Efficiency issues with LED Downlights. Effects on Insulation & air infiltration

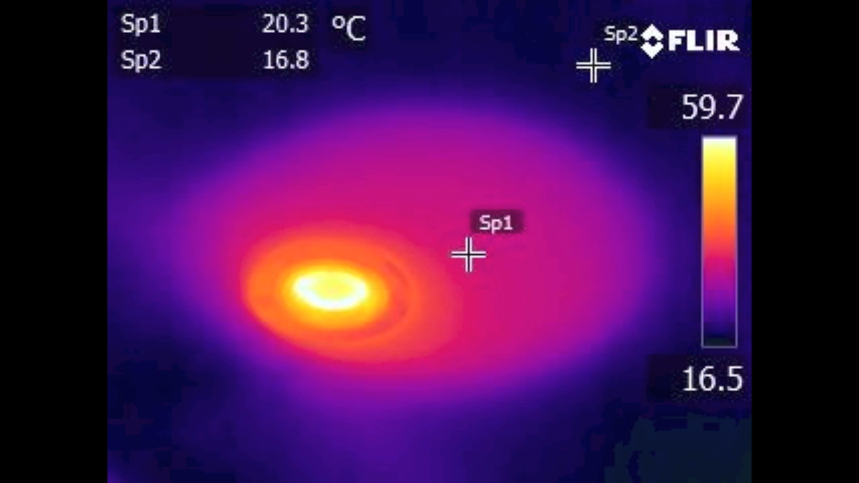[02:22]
Here is some thermal imaging of the loft mitt installed with the wire and thermal imaging of the loft mitt installed with silicon.
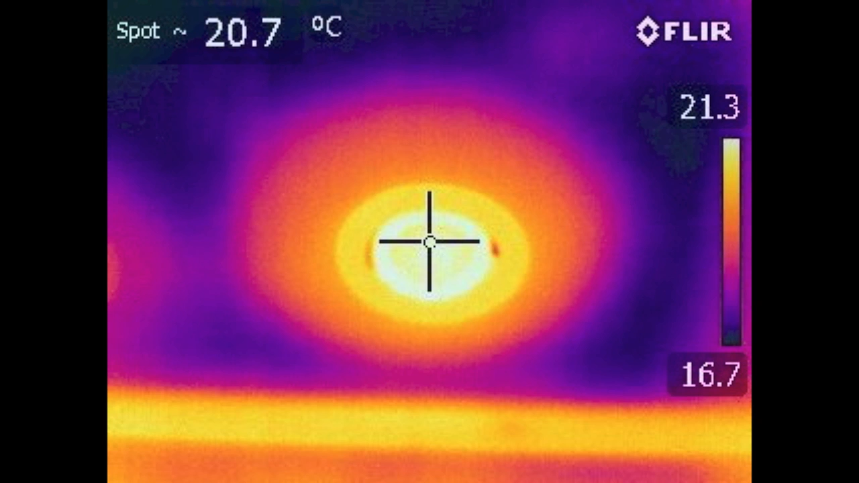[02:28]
On screen: spot 20.7°C
Finally the performance of the basic mitt with a ventilated fitting. Be aware there are limitations of lamps and or fittings that can work in our downlight cover products.